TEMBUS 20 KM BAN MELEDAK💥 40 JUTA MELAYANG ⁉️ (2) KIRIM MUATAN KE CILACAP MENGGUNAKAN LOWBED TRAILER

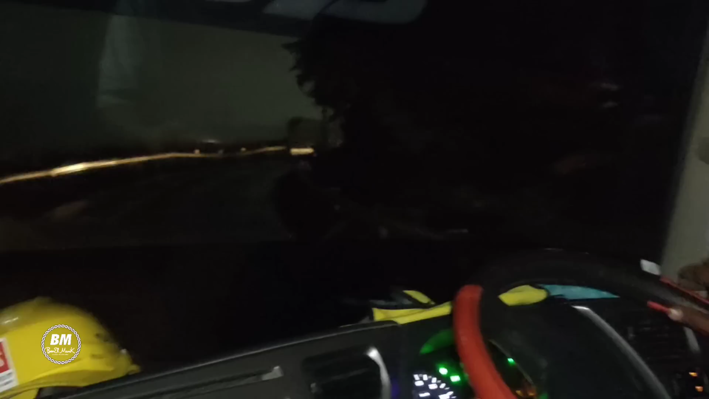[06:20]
Buntut hanya 12. Repotnya di jembatan ini. Iya. Emang kalau enggak ditutup susah sih.